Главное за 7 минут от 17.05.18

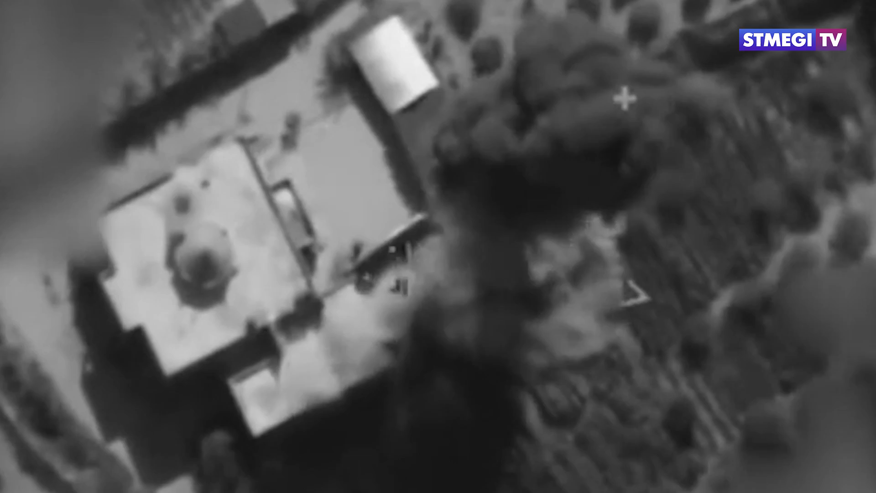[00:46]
Это здания террористической военной инфраструктуры и мастерские по производству оружия.